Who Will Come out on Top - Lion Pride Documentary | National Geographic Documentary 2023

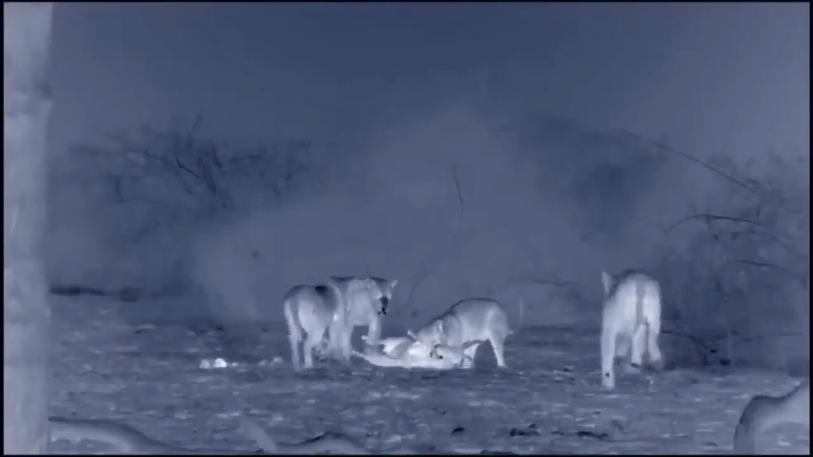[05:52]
Despite their deadly skills, only one in three chases ends in a kill.
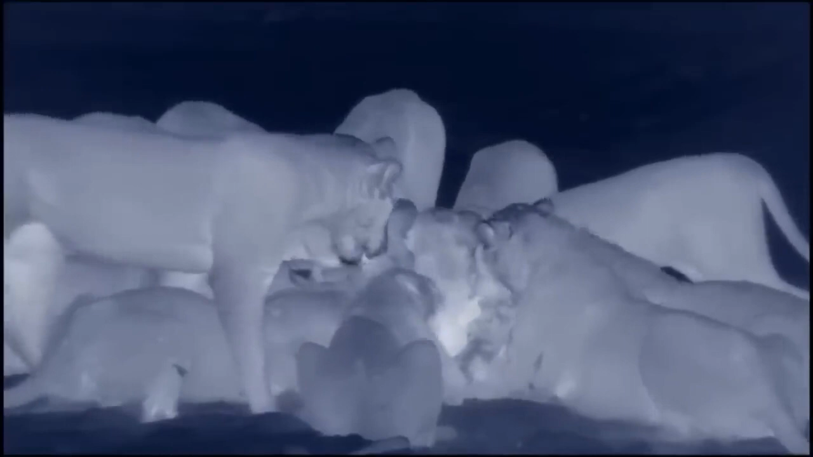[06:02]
A lot of hard work for such a small meal.
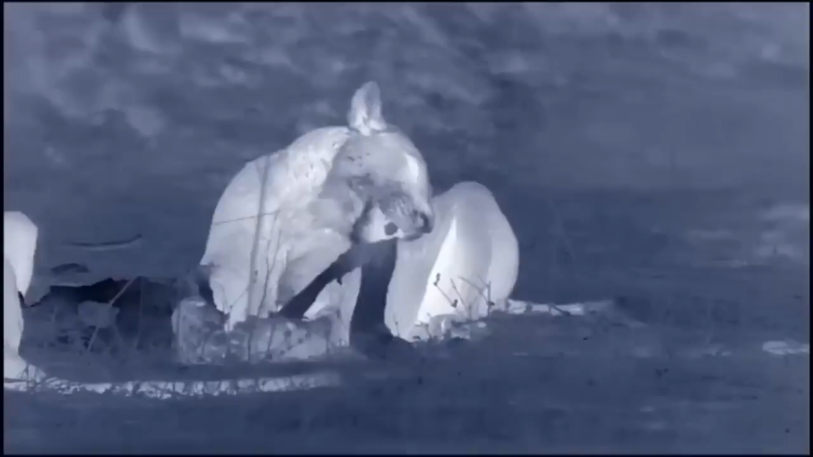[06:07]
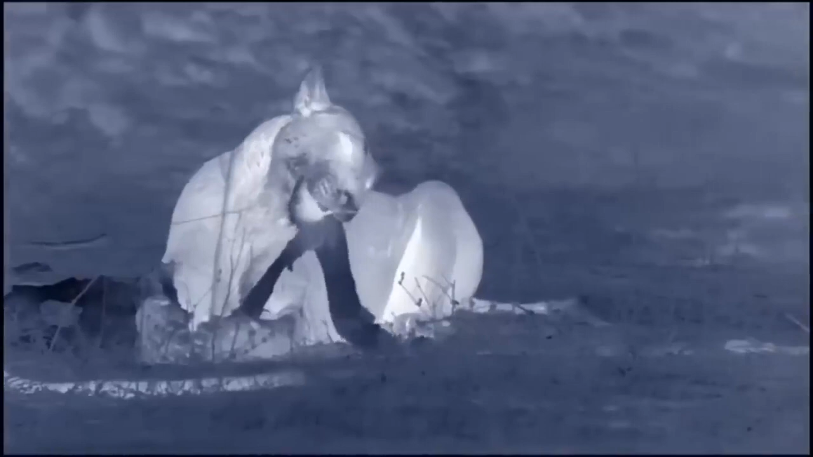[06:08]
One impala doesn't stretch far between 20 diners.
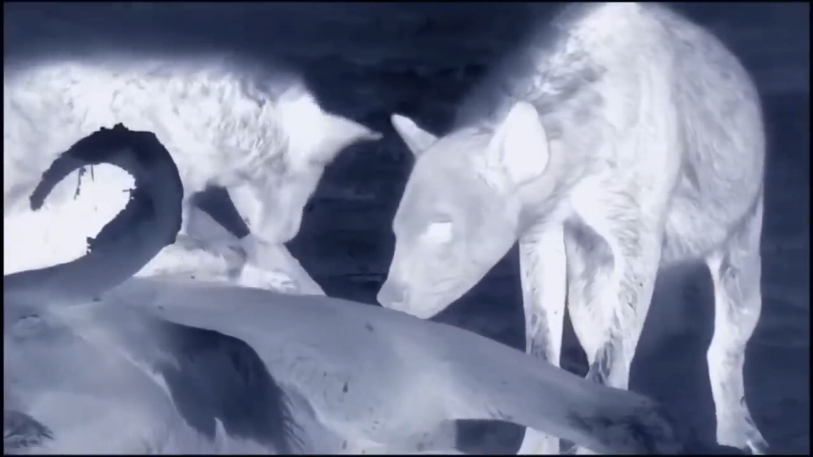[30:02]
each of them can bolt down more than 30 pounds of meat.
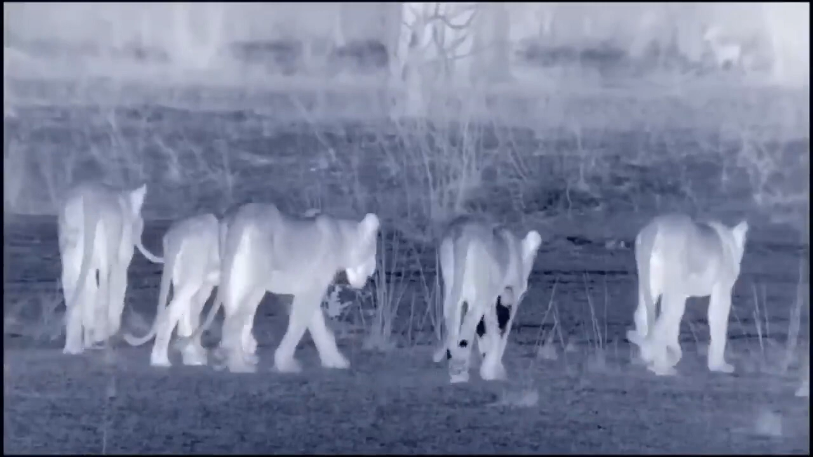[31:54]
Staying downwind and using the darkness as cover, they stalk Puku. This is open ground.